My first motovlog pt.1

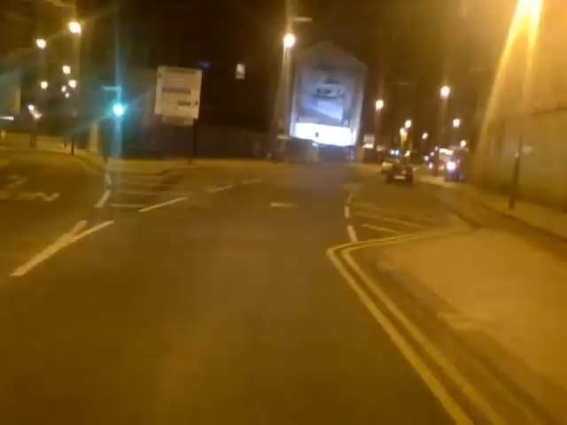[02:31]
The guy who was at the beginning of this clip, his name's Robert. He's my manager at work, or one of my managers at work. He's going to be getting a motorbike soonish, hopefully. Just needs to save up a bit of cash, and then he should be fine. So he's going to be another person on the motovlogging front, I believe. Should be interesting. It's always fun to have another vlogger.
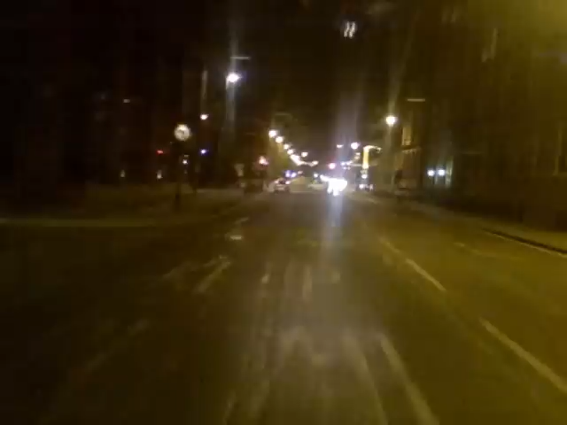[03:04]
But yeah, I'm not going to be very interesting because I'm kind of tired. I want to get home. So this is more just going to be a video. I might speed up parts of it just so you don't have to watch endless traffic. Oh, fucking hell. I hate that. Just before you stop. Happens all the time on these roads because, although there was one time that the traffic lights down the bottom of a hill near where I live, and they have sensors that sense whether or not there are cars anywhere near it.
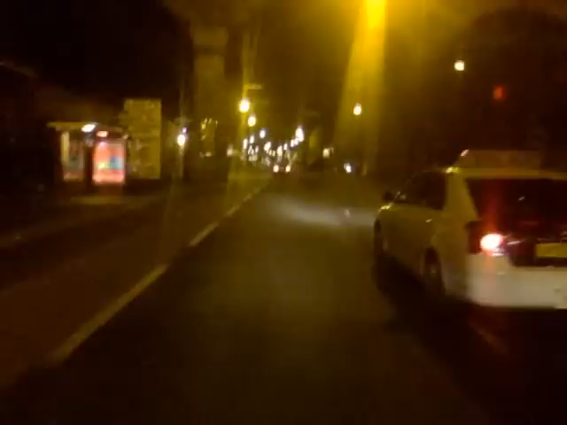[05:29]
Just because you have to turn in, don't use your indicators, don't do nothing, just expect me to slow down, it's fine. See if I give a shit. This is probably going to be a two-parter. Seems I'm fairly certain it's more than 10 minutes to get home. Not 100% sure though, so may end up being a three-parter. I don't know. We'll just see. Oh, hello, another taxi driver who then has to pull into my lane. Oh, look at that. No indicators.
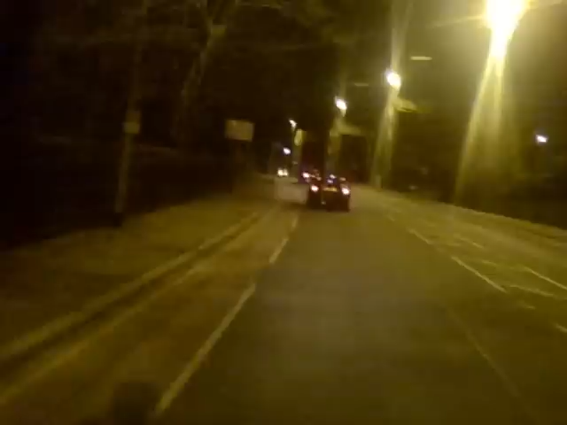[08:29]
Yeah, vlogging on these roads. This is where I'll be doing most of it, because this is where I do most of my riding. Although, I do go out in the country a couple of times, up in the Dales, seeing as I live in Yorkshire. Let's hit it to 40, seeing as it's a 40 zone, so let's get up to 40. 40, 40, 40, 40, 40, 40, 40, 45, okay, slow down, slow down, slow down.
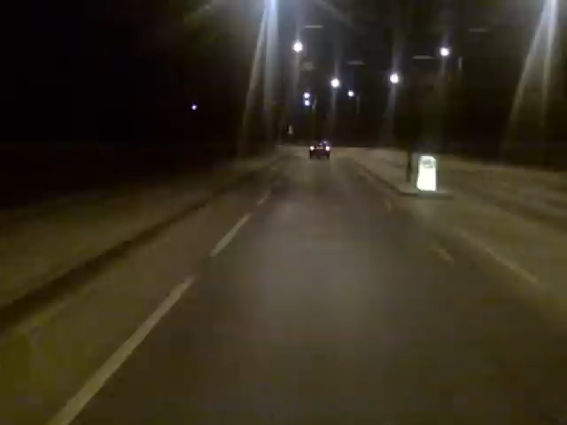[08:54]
Yeah, speed, I believe, I don't know, there was either 16 cameras on this road, I believe, on a 10-mile stretch. So that's at least one every mile. Well, that's more than one every mile, but yeah, you get the math, you can work it out if you really want to. My neck is getting cold, because I'm not used to riding without my neck thermal thingy, warmer of neck thingy.